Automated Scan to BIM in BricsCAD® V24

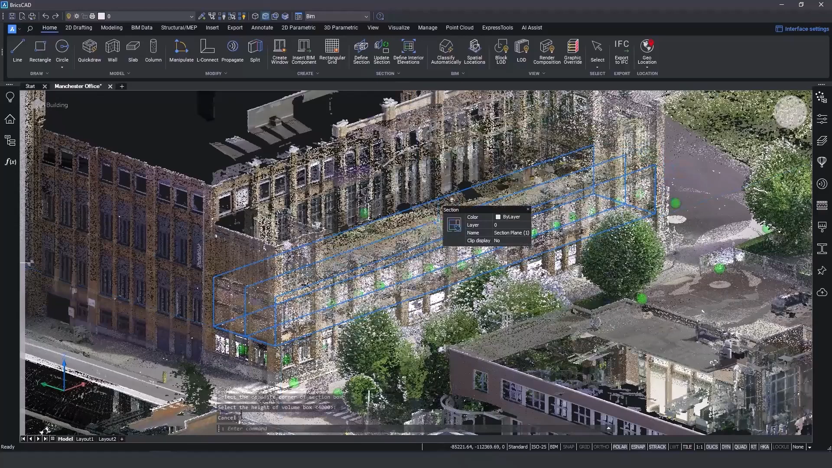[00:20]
as existing functionality to isolate sections of a point cloud there's now the ability to classify point cloud data right within BritsCAD BIM
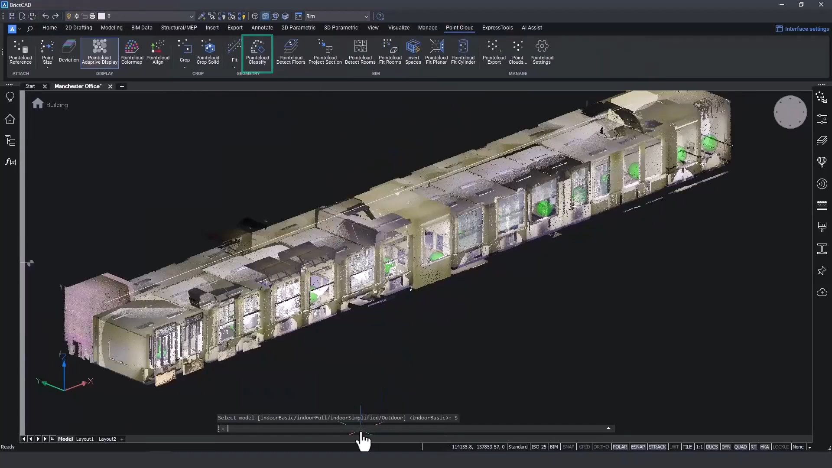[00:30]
this means that you can use the point cloud manager to switch various classes on or off making it easier for you to concentrate on the data you need for a project
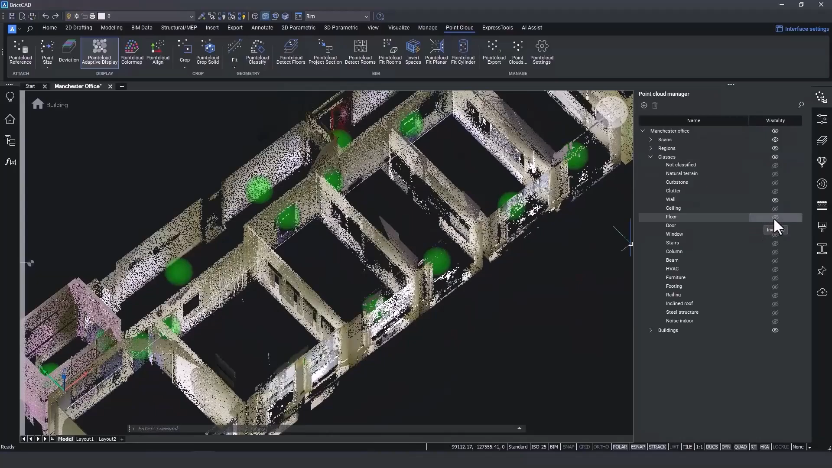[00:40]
just need walls and floors click click and you're done
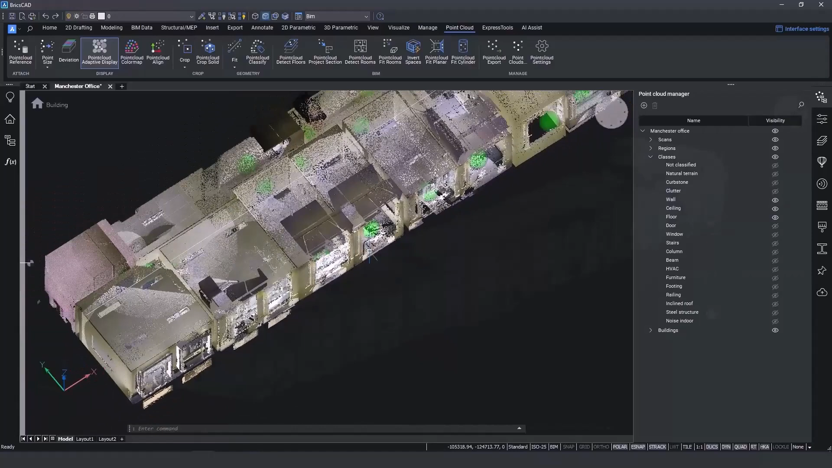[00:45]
we're continuing to build on our scan to BIM vision and
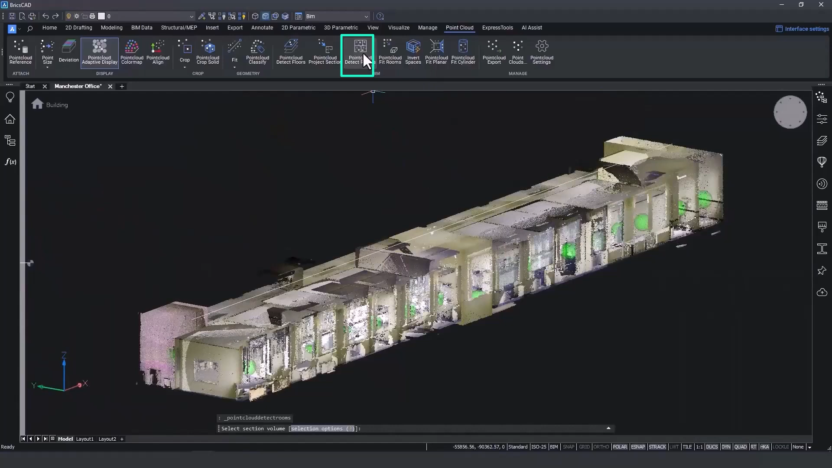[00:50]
we've improved our detection tools by giving you the ability to detect rooms from the point cloud
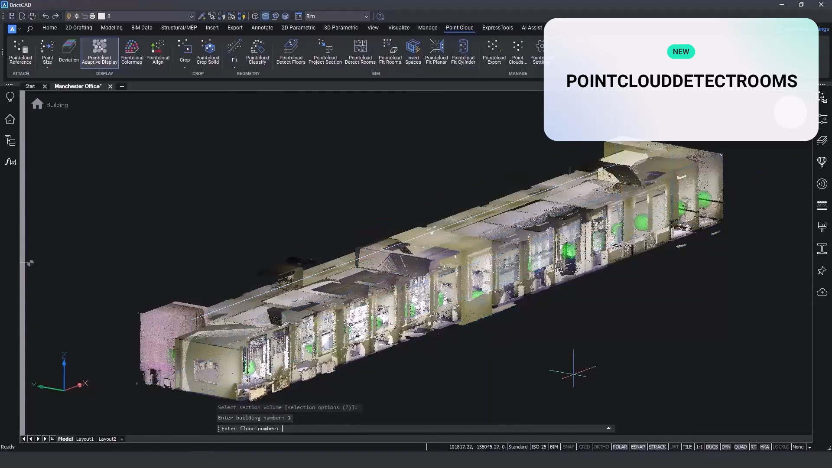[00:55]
and classify these rooms at the same time after specifying the building floor and number
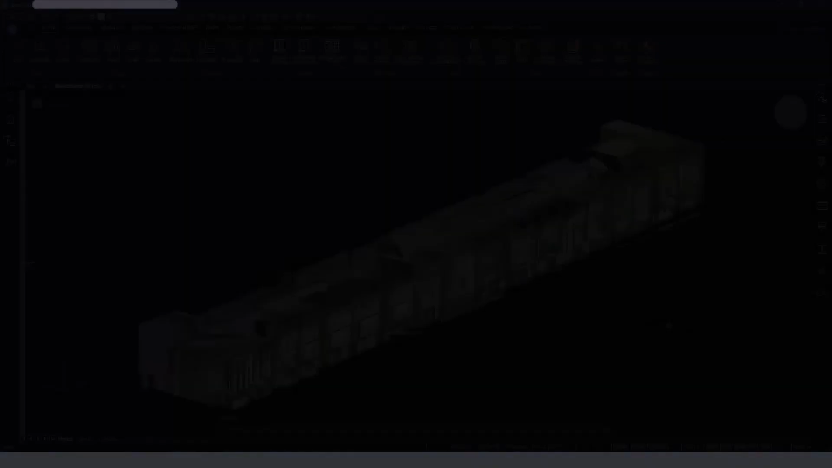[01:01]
BritsCAD BIM identifies rooms and displays them in the point
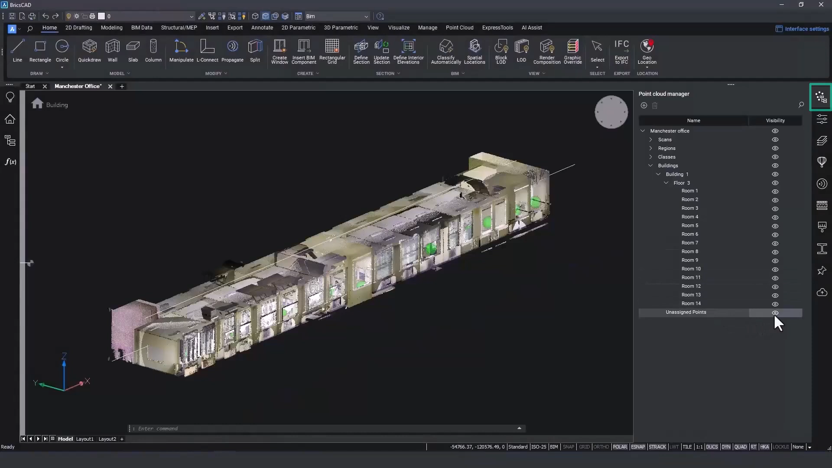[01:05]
cloud manager panel but you're always in control select rooms and merge
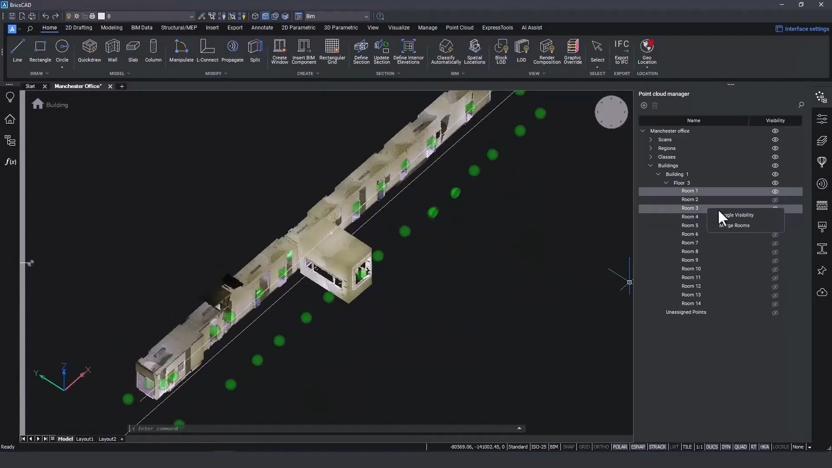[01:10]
them and rename them if you need to once
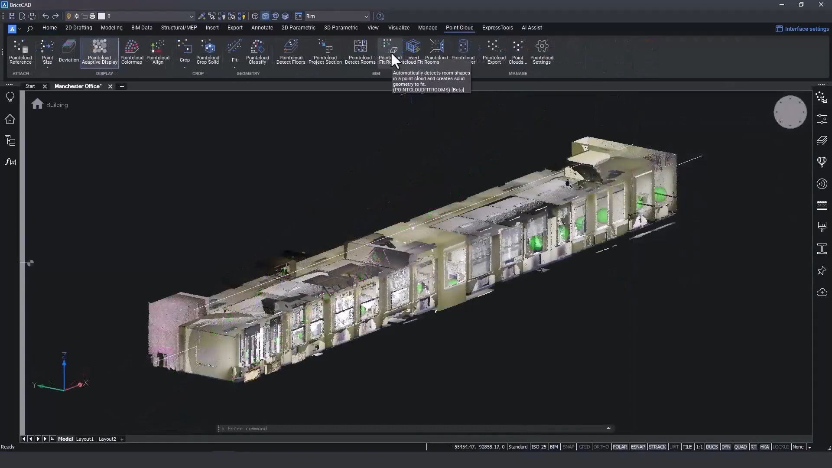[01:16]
the point cloud has been properly classified into classes and rooms you can start
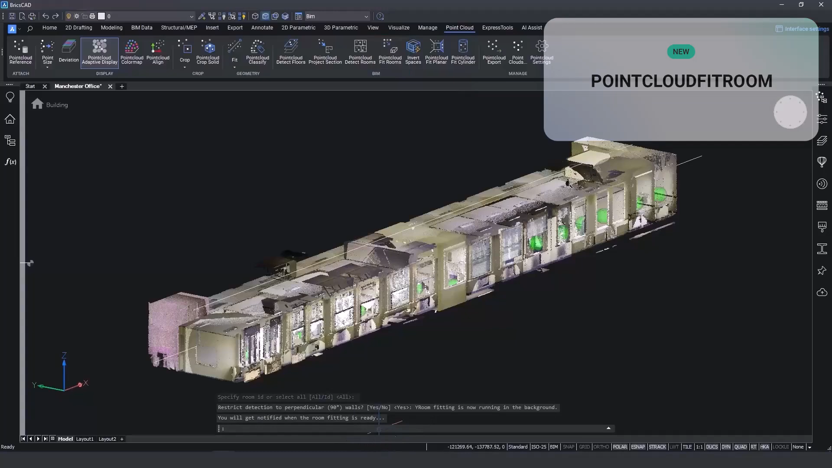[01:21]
using smart modeling tools to create geometry and classify the results these as BIM spaces